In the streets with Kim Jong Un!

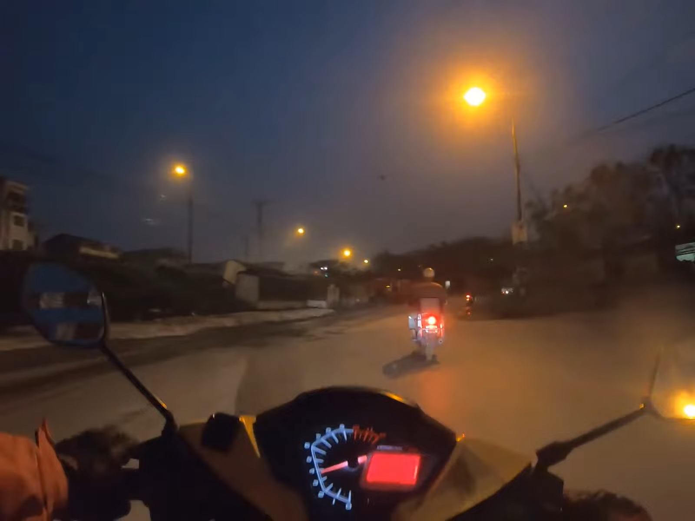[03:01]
I believe I take this left like everyone else is doing here.
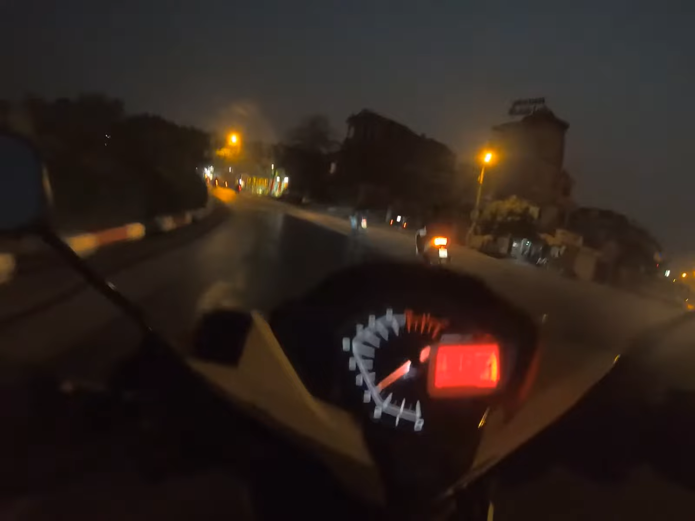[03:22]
My light does nothing. It never has to. I do have a bit of a dark light, but it doesn't help. Right, there's the bridge. Let's go on a bridge. It's bridge time. This is where the bridge begins. Beep, beep.
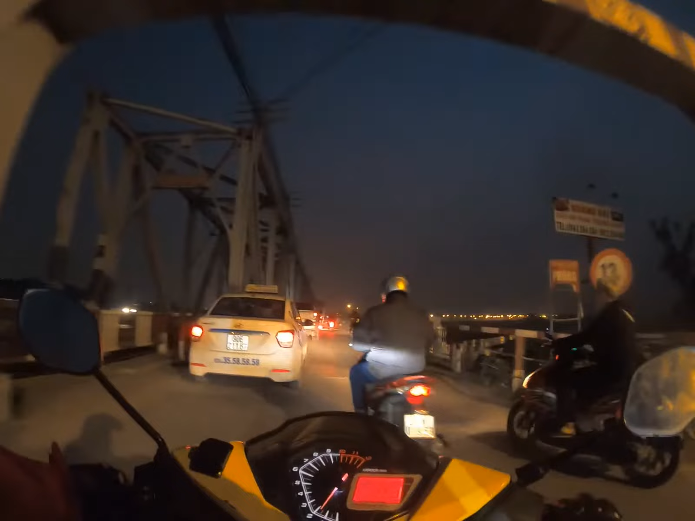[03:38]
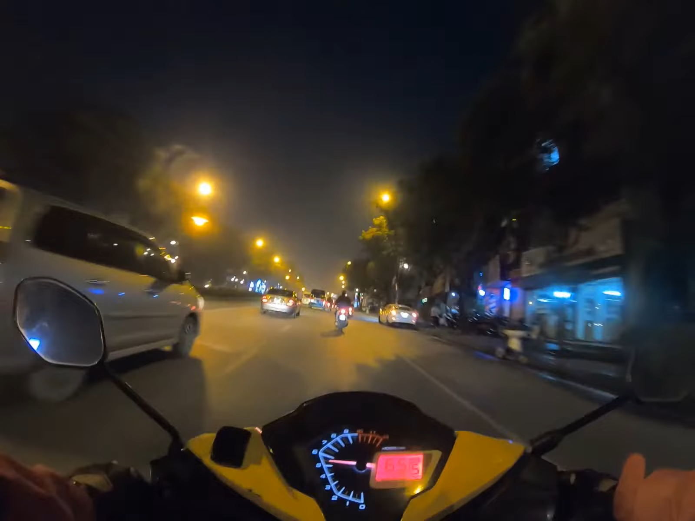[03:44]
Okay, this is where the fun begins now. This is officially where fun begins. Is this bridge here.
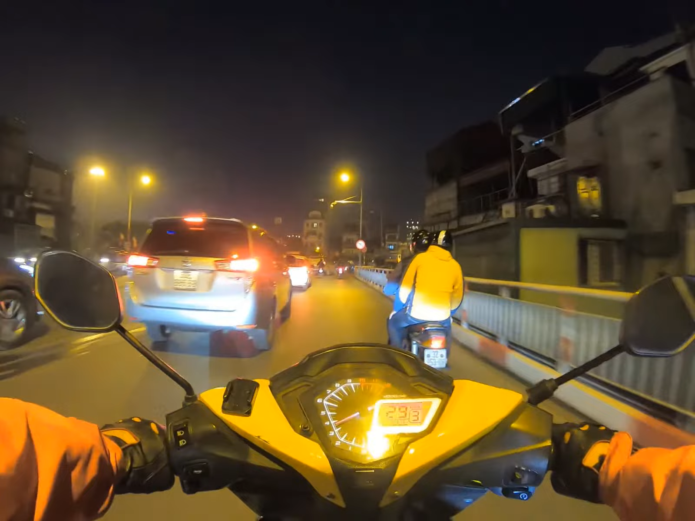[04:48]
Jammed up on any night. Oh my god, look, it's the DPRK US of A thing.
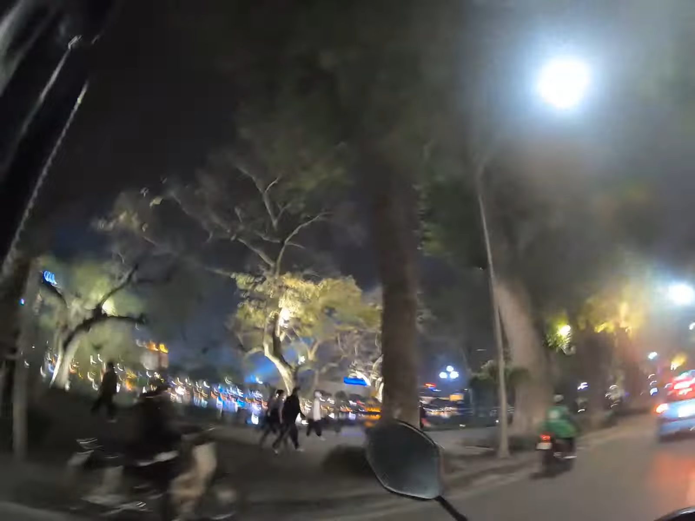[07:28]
Check it out. Really bright lights. Don't know why, but it's really nice.